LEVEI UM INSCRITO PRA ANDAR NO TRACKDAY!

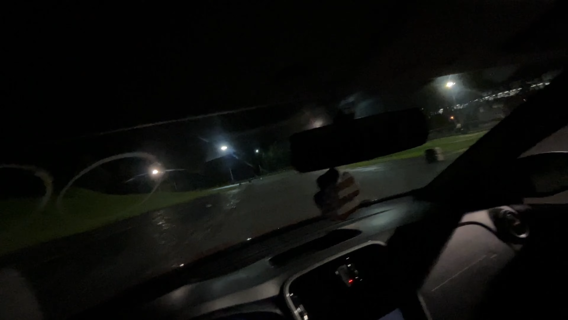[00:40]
Mais que isso o carro derrapa, por isso que eu não estou pisando
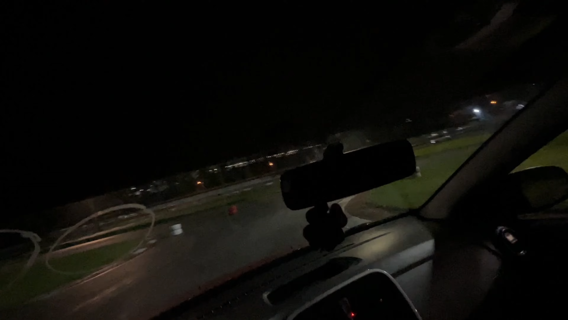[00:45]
É o máximo que está dando, ele já está escapando Se eu jogar o volante ele vai reto Se eu jogar um pouquinho mais de volante
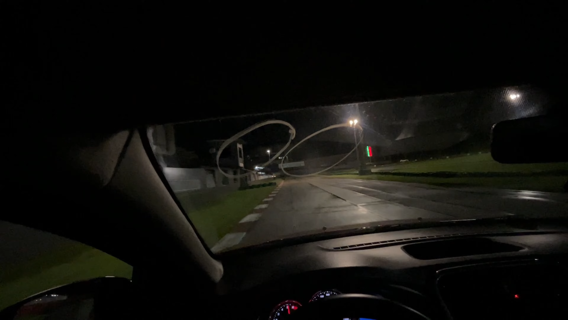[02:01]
Aí, olha, sai a traseira Sai a traseira É uma hora, velho Muito louco, mano Eu queria que saísse mais Olha, olha o drift O bom é que você sai de traseira um pouquinho a mais que isso Só isso aqui, olha Só esse pouquinho a mais,
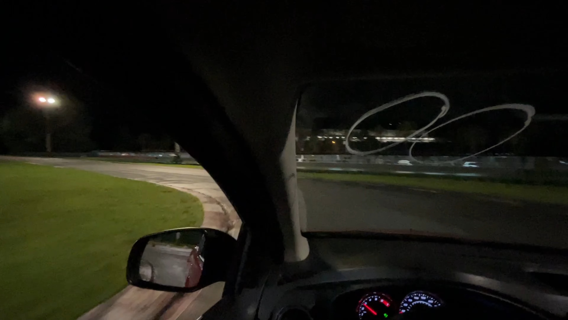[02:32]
ele já faz a curva ficar até mais rápida Caramba, mano Foi de propósito, tá? Até drift esse sandero fez O carro é muito na mão
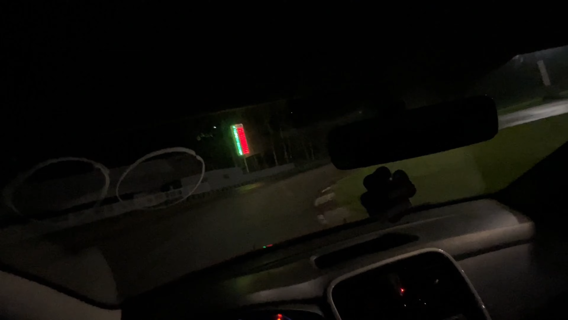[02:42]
Vamos ver se ele sai Saiu Saiu É, mano, eu vi a de lá, assim, sumindo aqui, velho É, é É louco, mano Caramba
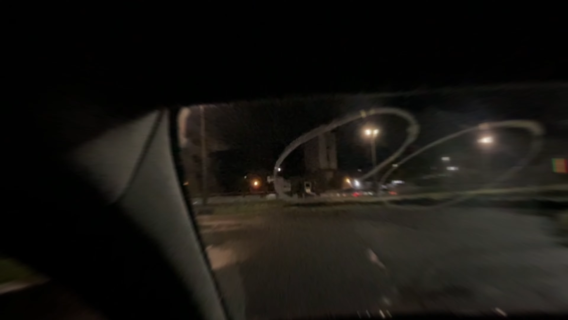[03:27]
Pena que não tá seco Senão ia ser um bagulho da hora Esplota muito, velho Você é louco, mano
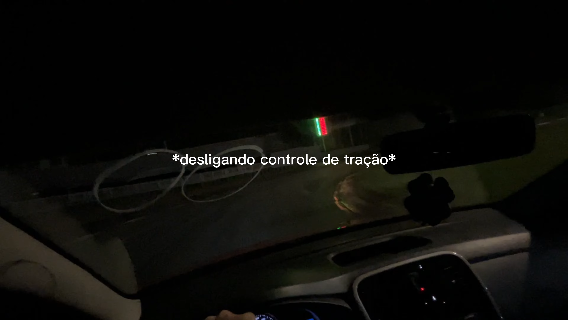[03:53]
Controle de tração ABS junto Ele fica acendendo toda hora Fica, fica Nessas curvinhas que é mais tranquila Tá desligado Aqui não tem tanto problema Mas até na hora de vir Olha, se eu acelerar agora Ele vai reto, ó Viu? Ele foi reto O controle de tração Ele trava pra ele não fazer Aí, tipo assim Se não é experiente, ó Foi reto O carro fica nesse ângulo totalmente É Tipo,
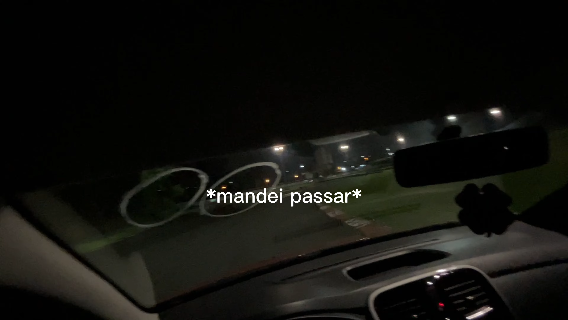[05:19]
Olha quem tá na minha coça Ai, caramba Até fiquei nervoso